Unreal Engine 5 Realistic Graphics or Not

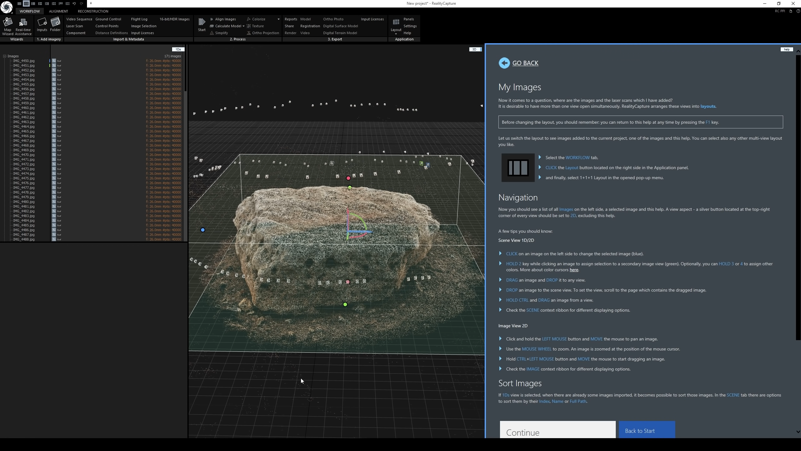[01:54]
Okay, so the reality capture actually created the reconstruction. And that was really super fast. Now, whenever you're photo scanning objects, make sure it's, you know, a cloudy day. So you get some even lighting, not a lot of harsh shadows.
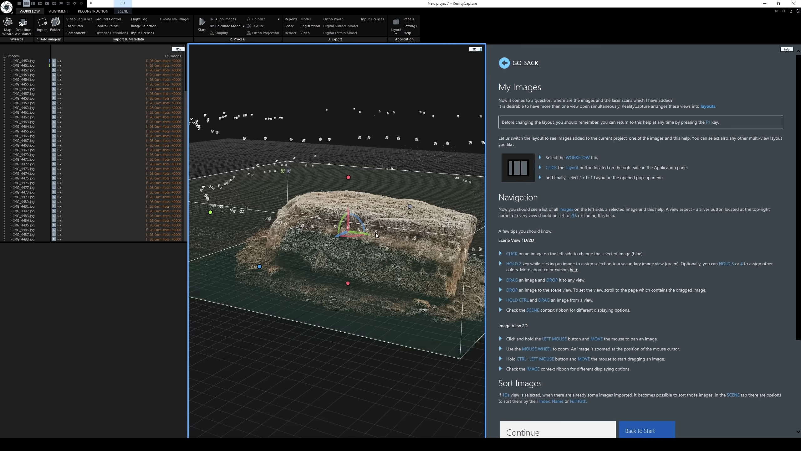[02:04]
And I think it was like, yeah, it was raining that day. So I got pretty lucky as far as lighting goes with this one.
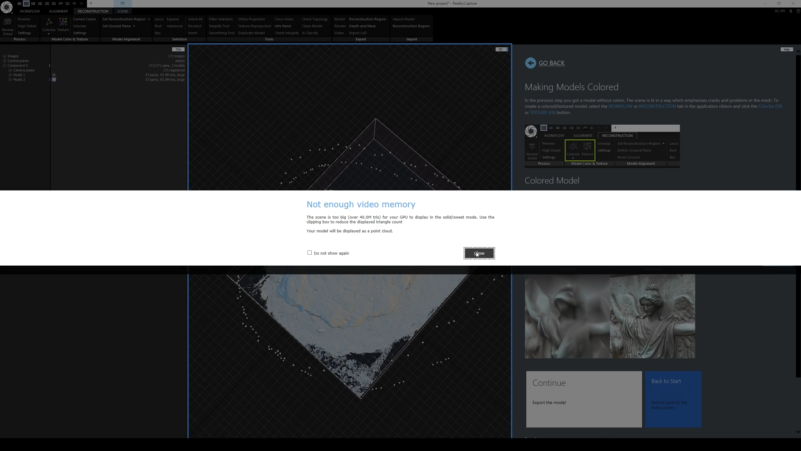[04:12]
Looks like we got rid of almost like a million tris. So what I'll do is, again, just subtract some stuff.
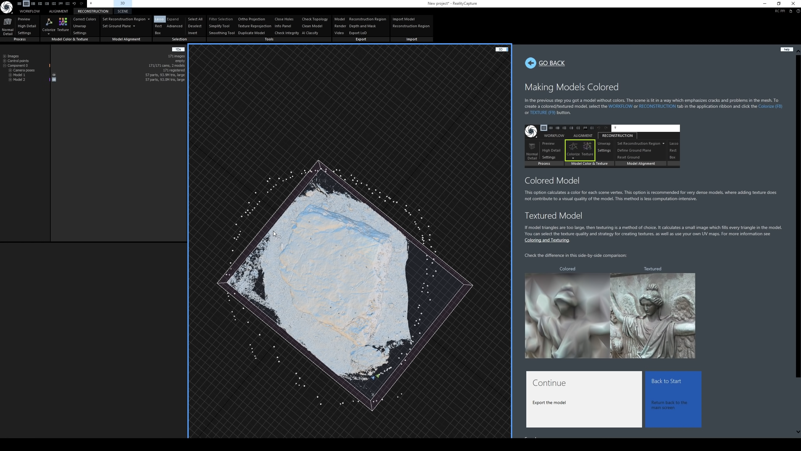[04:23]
Be able to just deselect that. All right. I mean, actually, that's pretty good.
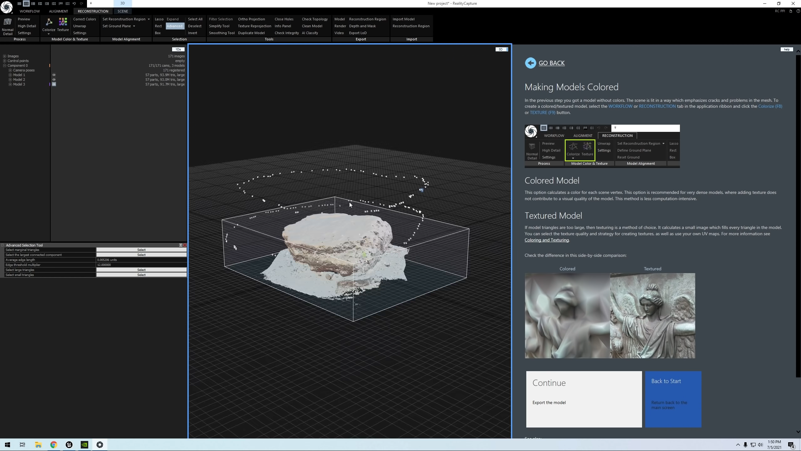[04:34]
Like I said, this rock is going to lay on top of the floor again anyway. So let's go ahead and unclick the advance. And what I'll do now is I'm going to clean the model. Now that high quality reconstruction actually took like an hour or so, give or take.
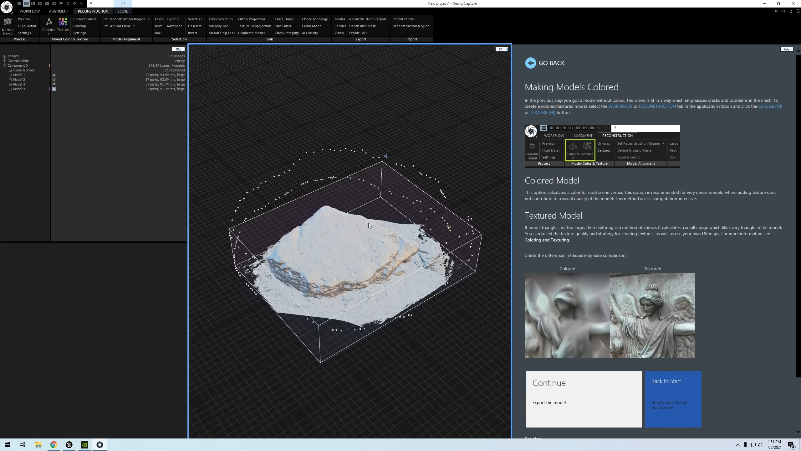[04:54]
So it took a lot longer, but we are getting almost 100 million triangles. So let's check the topology.
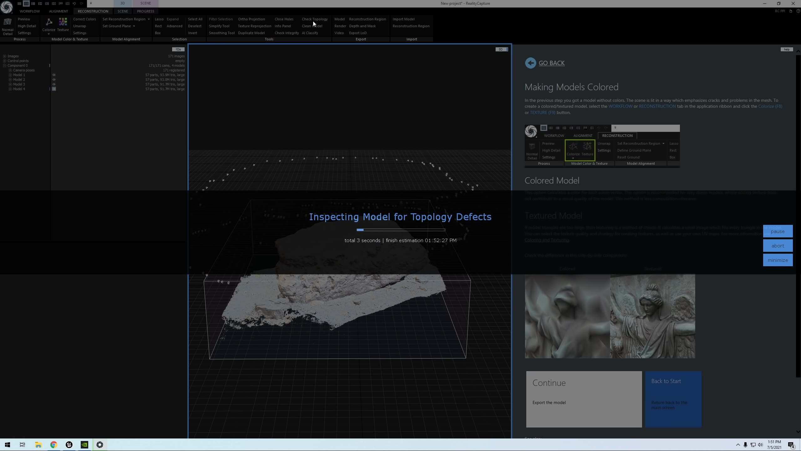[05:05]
See if we have any errors in there. Obviously, there's going to be a bunch of holes in there. All right.
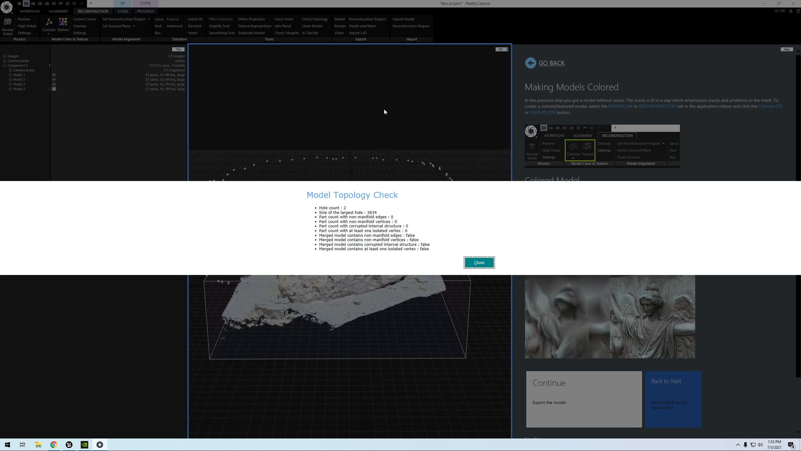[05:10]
So we got two holes, which is actually not that bad. It's probably the bottom one, this biggest one. And everything else looks good. So I'm happy with that result there. Like I said, the hole I'm not really too worried about because, yeah, it's that big one right there. Okay. So let's go ahead and simplify this like we did the other one. Let's go to simplify tool. And we are going to do, let's do 10 million. I just want to try it.